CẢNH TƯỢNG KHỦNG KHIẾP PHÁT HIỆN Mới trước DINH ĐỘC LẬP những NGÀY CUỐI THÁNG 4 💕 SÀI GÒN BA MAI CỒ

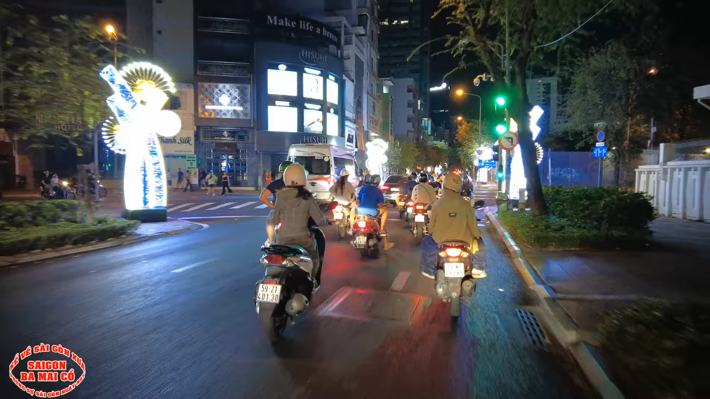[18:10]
Rồi thôi giờ ba mấy cầu chạy về, tính ráng thêm chút ngay chỗ chợ Bến Bến Thành này cho bà con bác xem nữa chứ ha.
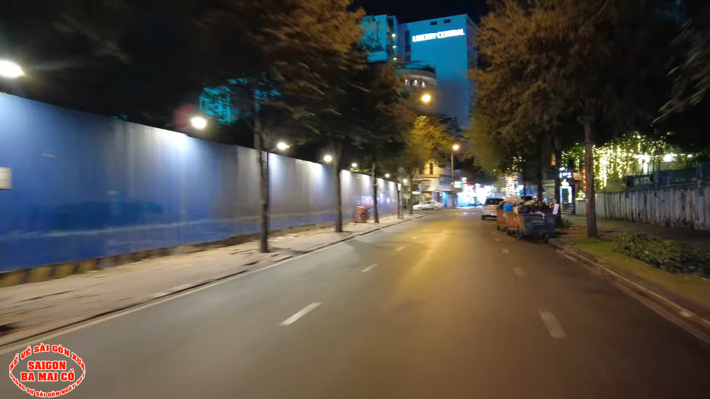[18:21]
Lỡ rồi ráng thêm chút ngay chợ Bến Thành cho bà con bác xem rồi ba mấy cầu cúp máy đi về luôn. Đi coi chợ Bến Thành về đêm nha bà con.
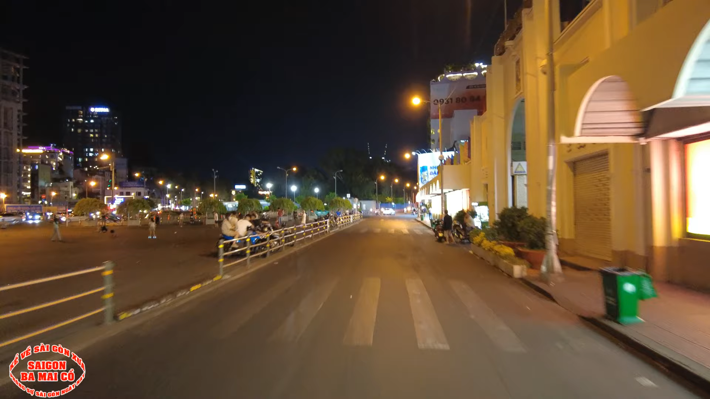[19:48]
Hồi xưa ở đây bà con bác còn nhớ không, đầu thập niên 70 có cái cây cầu đó, có cái cầu tự nhiên bắc ngang qua bên trong kia, qua bên cái bùng binh đó.
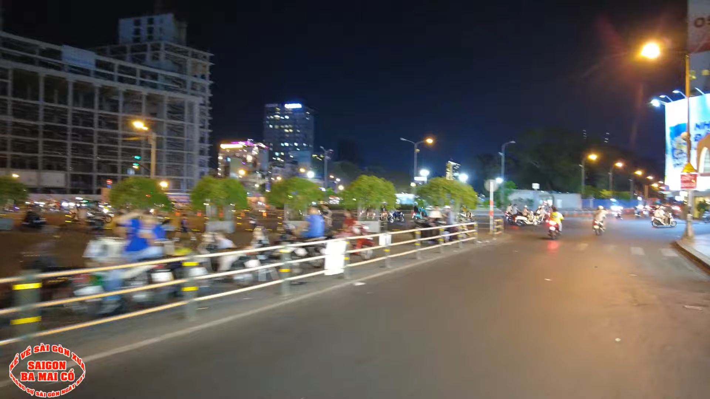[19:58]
đi vào vòng chợ Bến Thành về đêm. Ở đó là cái đó là phở 2.000 ha, giờ nốt thương đặc sắc quán cà phê.
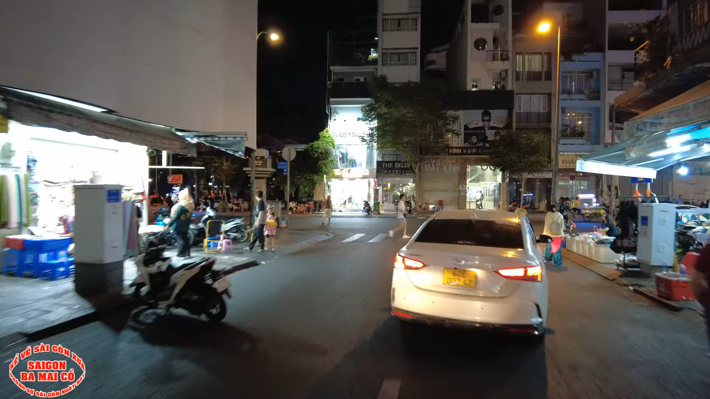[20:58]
À, kem Thổ Nhĩ Kỳ, à, không phải bánh mì Thổ Nhĩ Kỳ.